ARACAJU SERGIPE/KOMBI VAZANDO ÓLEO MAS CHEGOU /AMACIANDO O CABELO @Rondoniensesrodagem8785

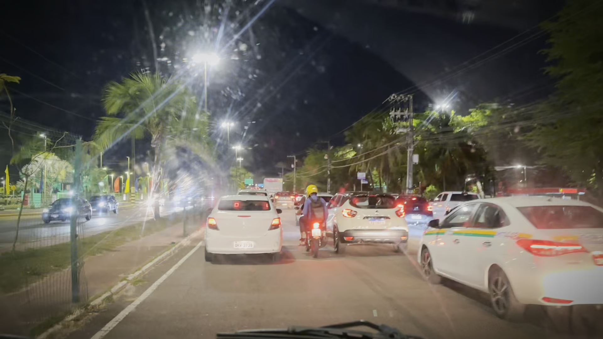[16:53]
Mas dá uma olhada, nós temos 20 minutos que nós tá aqui, ó. Direção dura, rapaz.
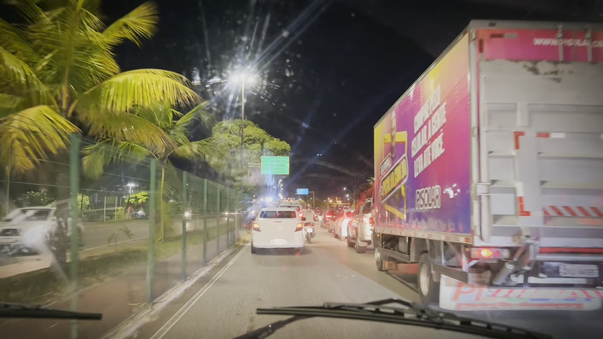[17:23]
Que travou, viu? Acidente de quê, amor? Acidente. Eu acho que não é acidente, não. É. Olha lá, ó, trânsito. Acidente. Falei pra você que é acidente. Ah, é, ó. Dois